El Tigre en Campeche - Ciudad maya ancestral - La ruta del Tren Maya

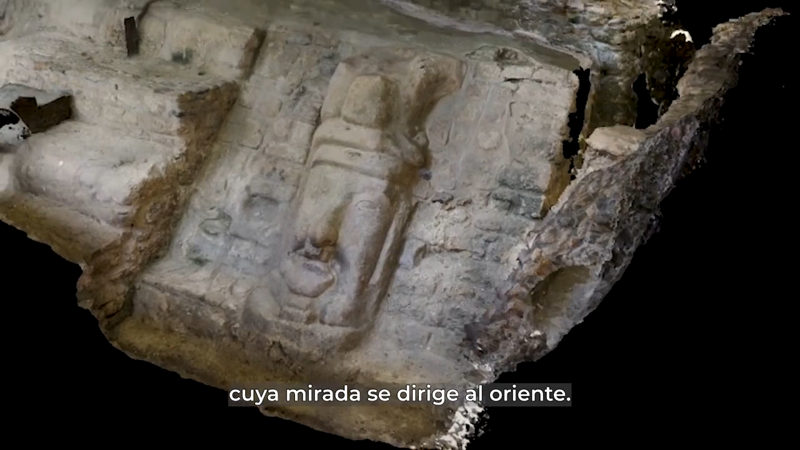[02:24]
En estos mascarones, los constructores de la ciudad quisieron plasmar el rostro divinizado de sus ancestros o de los fundadores de los linajes que ahí gobernaron.